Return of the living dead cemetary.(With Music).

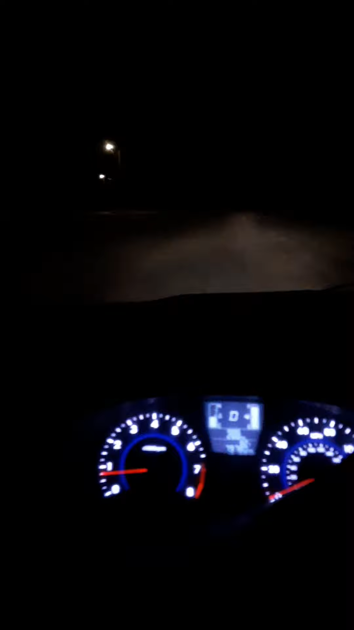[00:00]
okay so I'm right here at a cemetery and it is pitch black I'm inside of a cemetery and what I'm doing is I'm doing I'm doing some patrols
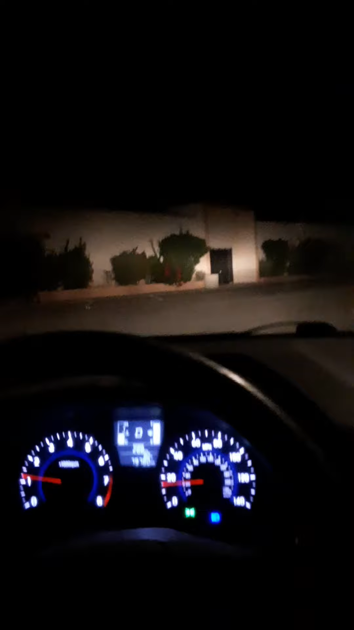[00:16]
and I did take a few photographs and there was some unusual activity in